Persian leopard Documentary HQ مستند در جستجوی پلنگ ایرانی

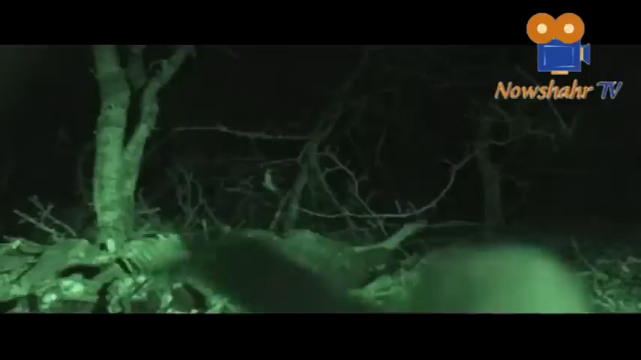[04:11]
سمور سنگی. تجهیز دوربین به سیستم دید در شب به کمک ما آمد و نور نامرئی مادون قرمز که با چشم حیوانات دیده نمی شود رفتارهای طبیعی این گوشتخوار را به تصویر کشید. و شبهای بعد روباه معمولی که احتمالاً دومش قبلاً در تله گیر کرده
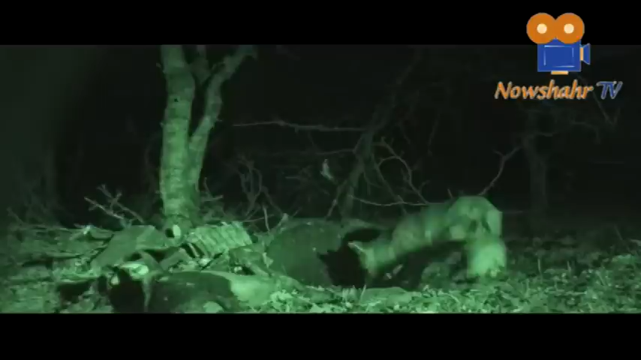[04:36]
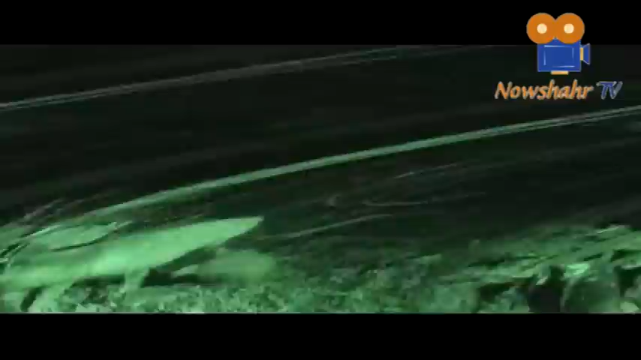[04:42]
و باز هم سمورها در شب. به خاطر نزدیکی لاشه ها به روستا، برای امنیت بیشتر تمامی گونه ها در تاریکی شب به سراغ لاشه ها می آیند. این تصویر از معدود تصاویر این گونه در طبیعت ایران است.
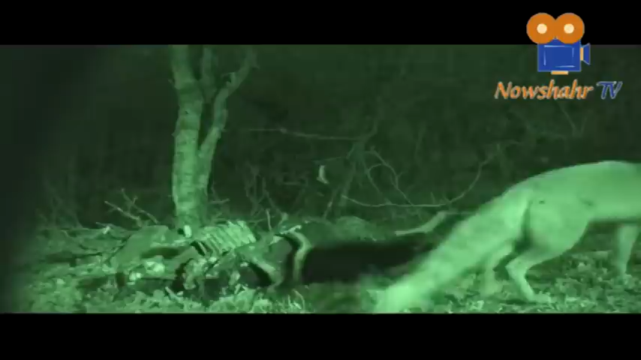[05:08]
و شبها همچنان سپری می شود. Thank you.
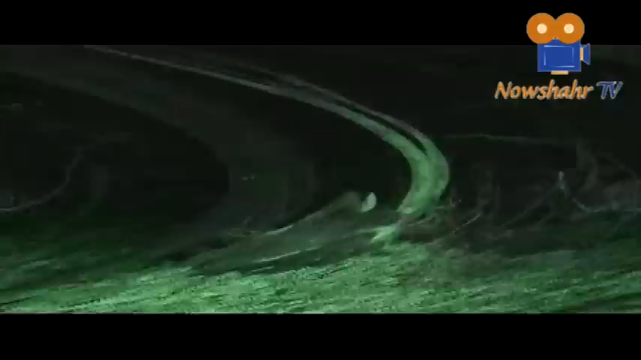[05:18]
پلنگ به خاطر توله هایی که باید به زودی متولد شوند به لاشه خاری پناه آورده است.
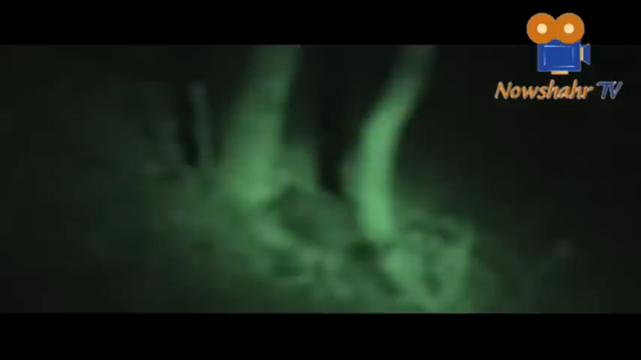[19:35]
از خودش جزء جیره غذایی پلنگ محسوب میشه. هر لحظه ممکنه پلنگ از راه برسه.
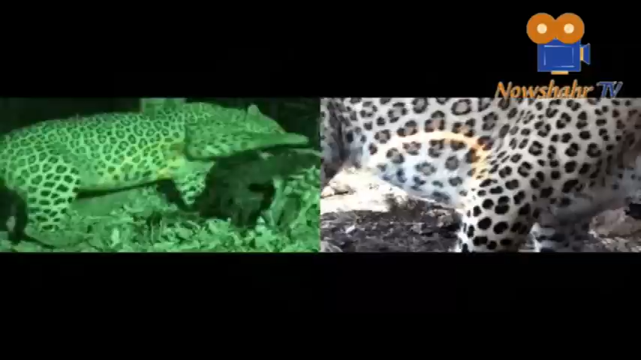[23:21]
مقایسه خالهای این پلنگ با ماده پلنگ قبلی از جمله شکل هلالی زیر سینه و شکستگی دم نشان دهنده این واقعیت است که هر دو تصویر متعلق به یک پلنگ است و این گویای این است که طی 2 سال گذشته این پلنگ توانسته است جان خیش را حفظ کند. اما با توجه به فاصله زیاد مکانی دو تصویر ثبت شده و حدود 40 بار تلاش ناموفق گروه در منطقه البرز مرکزی می توان به این نتیجه رسید که تعداد پلنگ ها بسیار کمتر از میزان پیش بینی شده است.